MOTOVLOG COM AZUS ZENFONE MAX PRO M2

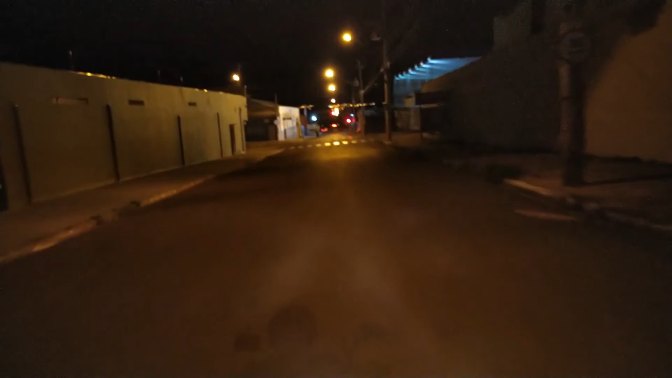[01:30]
Ah, na conversa. Eu não tô esquecendo nada não, né? Não, peguei meu HD, então tá tudo certo. Ó, o cara passando no sinal vermelho, vocês tá vendo? Não. Não tá, né? Ah, não, não tá passando não.
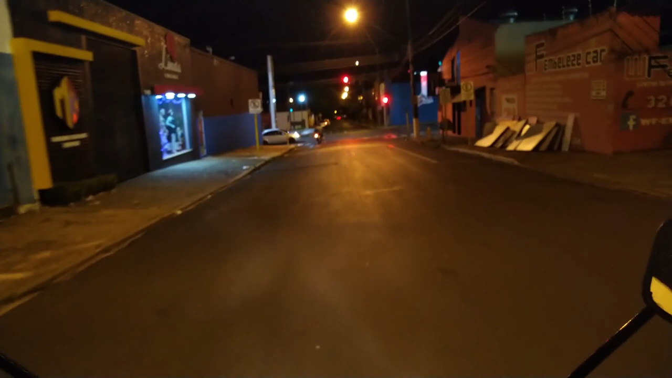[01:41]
Ah, eu tô marcando, hein? É que eu vi do nada, começou a piscar, eu falei, ai, o cara passando no vermelho.
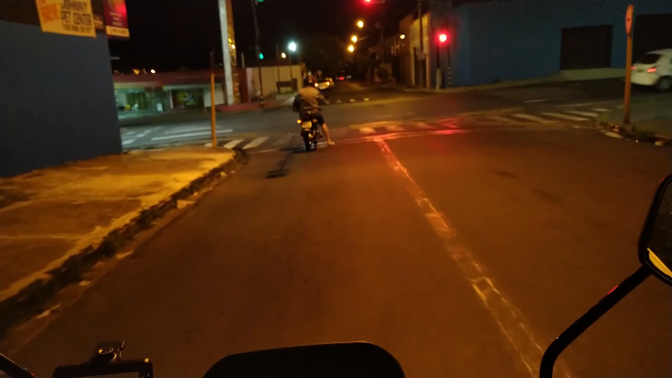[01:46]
Não, não tá passando. Eu vou ter que dar seta também, né? Senão embaça.
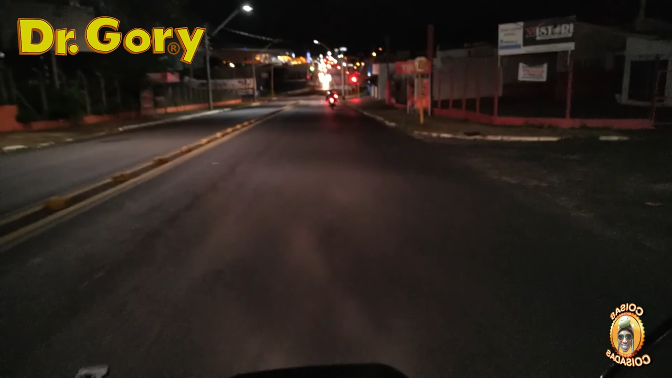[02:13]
Vou ter que aumentar um pouco mais aqui o meu telefone, porque tem que virar aqui, ó. Aí, deixa eu ver. Ah, agora sim! Não vai pegar o painel, mas tá beleza, pega a rua. Eu vou esperar, no verde nós vai, nós não vai no vermelho.
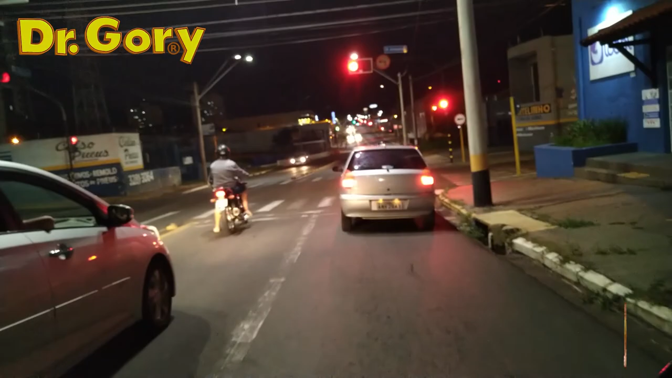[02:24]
É um palio, querido. Olha, Ana Molisa, é um palio. Pelo menos deitar com as duas lanternas traseiras queimadas e o meu não. Tá um novo e uma quebrada.
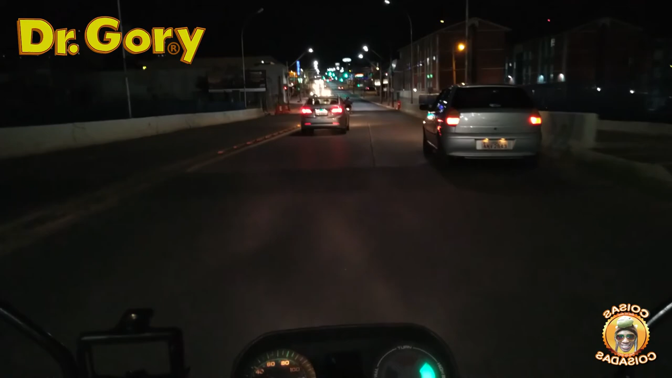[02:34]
Eu não sei o som como é que vai sair, então como é teste, vamos que vamos. Se não for assim, nós não passa no verde. E eu acho que não vai dar tempo do último. Ai, não vai dar não. Esse eu vou passar, porque não dá pra brecar. Vermelho, querido.
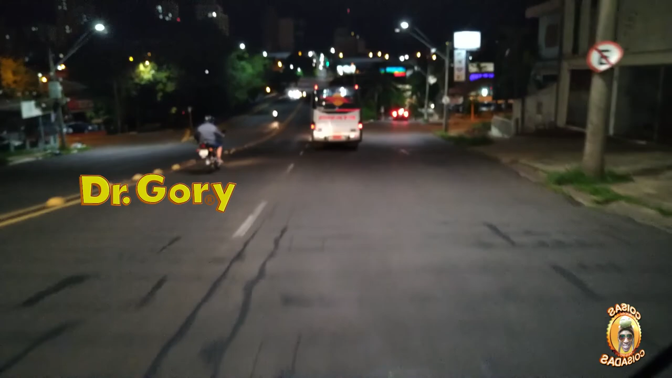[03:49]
Diminui, que aqui tem radar agora, querido. E não, vai parar de trás do busão do prata? Ah, nós nunca paramos atrás do ônibus do prata, né?
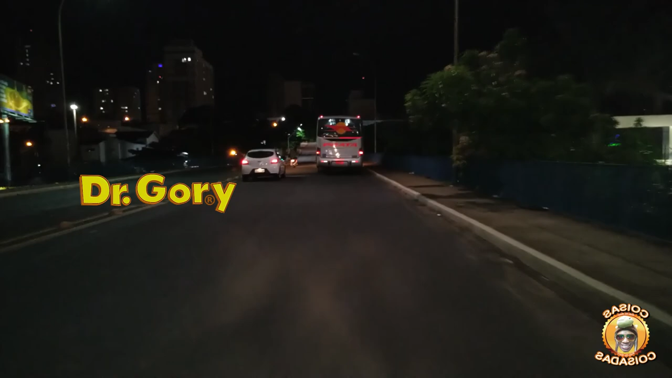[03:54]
Tá, então nesse busão aí pra ver qual é que é. Vocês estão vendo o busão do prata, não?
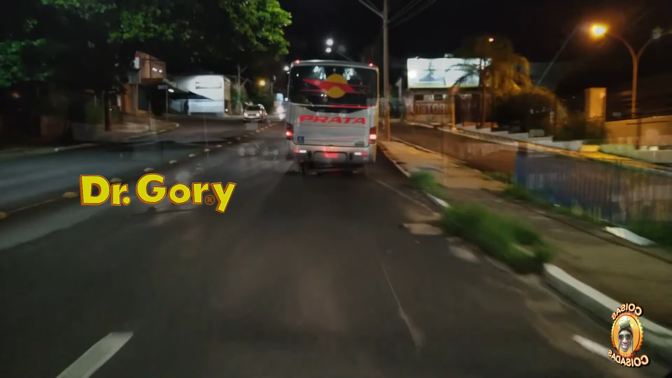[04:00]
E eu tenho que andar com a minha viseira aberta. Tá, que não tá fechado. Eu vou atrás dele só um pedaço, só pra vocês verem só.
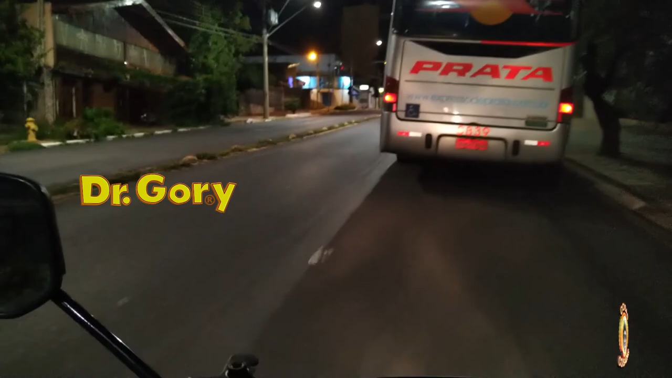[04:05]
É, não vou não. Não vi ninguém, eu vou entrar aqui, ah, que bosta. Eu pensei que o sinal ia coisar, mas tá tudo bem.
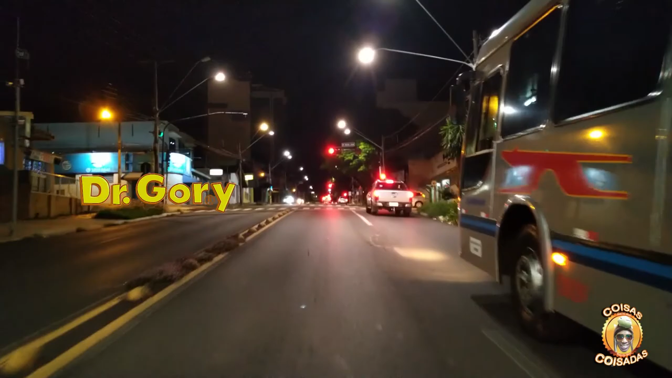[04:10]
Por que tá dando certo pra cá? Eu não estou entendendo. Mas tudo bem, senão, moto, você não vai morrer não, né, filha querida? Duque de Caxias. À noite.
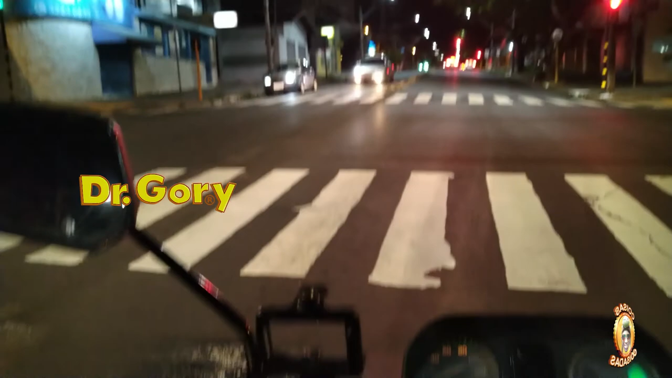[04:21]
Que horas são? São... 10 para as 10. De lá na rádio que meu programa acaba 9h30, então eu tô indo embora. No verde nós vai? No verde nós vai! Lá, lá, lá, lá. Bom, esse vídeo aqui é um teste que eu tô fazendo com o meu telefone celular. Não é o iPhone da Miss Bolinha, é o meu telefone celular. Aí a hora que eu sair daqui da avenida eu vou encerrar.
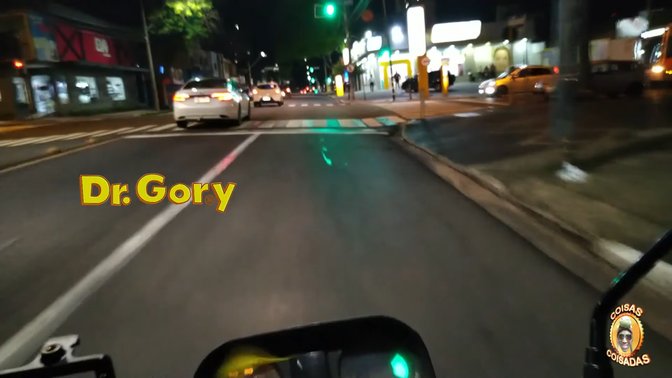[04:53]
É, só pra saber se com esse telefone aqui... Bom, eu acredito que sim, né? Eu tenho uma gravação melhor do que com iPhone. Mas não dá pra usar esse telefone aqui, que ele é muito grande. Ele é muito grande. Oh, você andar nessas... combi... Opa, segura. Segura agora, querido. Segura, segura, que ficou laranja, já ficou vermelho. Rapiduco. Rapidão não, é o tempo certo, né? Mas nós estamos andando meio na velocidade. Talvez dá pra vocês verem aqui.
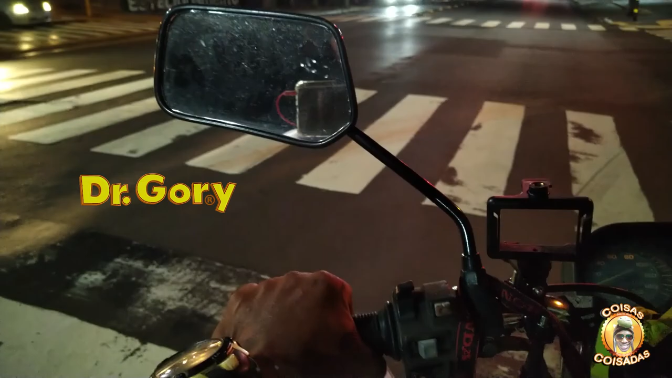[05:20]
Não, não dá, né? Dá? Dá. Olha o tamanho da carniça. Não, é muito grande, não dá certo, não.
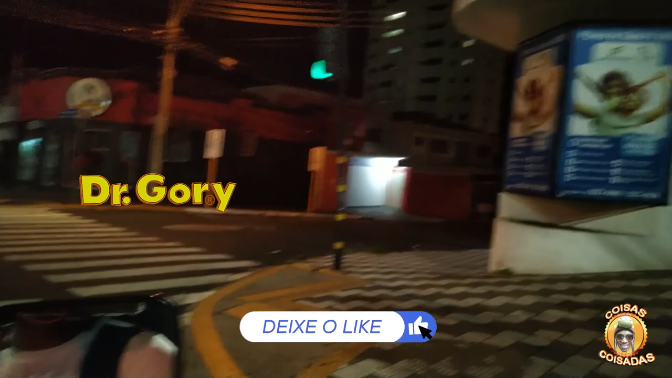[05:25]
Ficar andando com ele. Mas é isso aí. Parou, o alto tá, tá legal.
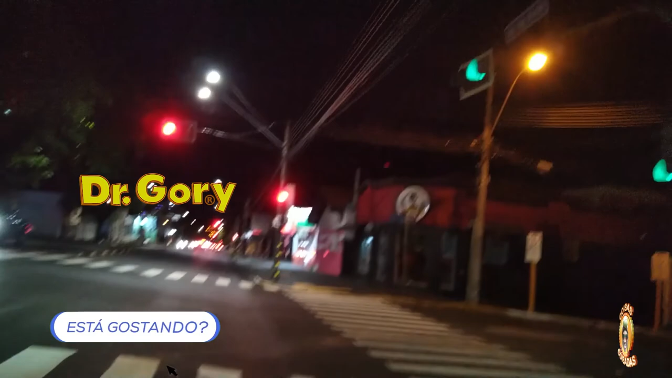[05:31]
Então tá beleza. Tudo vermelho lá pra trás. Passando de... Tem farmácia aqui pra baixo? Não, aqui pra baixo não tem. É isso que eu fico de cara, né? Um monte de farmácia lá pra trás. Ela tem... Em duas quadras tem seis farmácias. Aqui pra baixo tem nenhuma. Olha o grau. Querendo. Vermelho, senão você vai no verde. O laranja não é até passa, mas no verde não vai. Ó, o cara tá louquinho pra passar no vermelho. É, mas que diferença, pai? Não vai adiantar, filho.
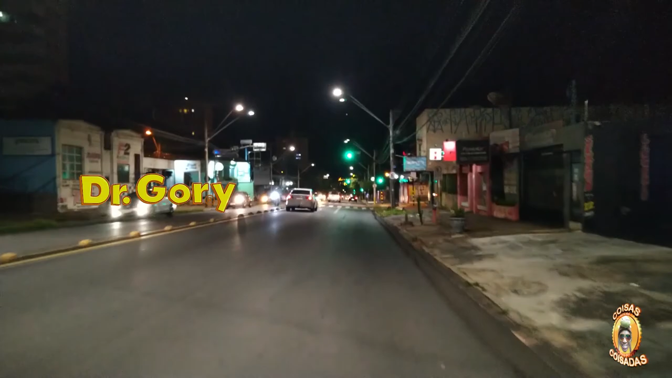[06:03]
A não ser que você infringir as leis. Que nem agora você tá fazendo, correndo de jeito aí, ó. É, não é igual pra pegar o verde, mas não tem problema. Bora que eu descer aqui e subir lá no sinal, eu fecho o vídeo, porque aí já era. Começou um teste, eu gostaria que vocês deixassem aí nos comentários.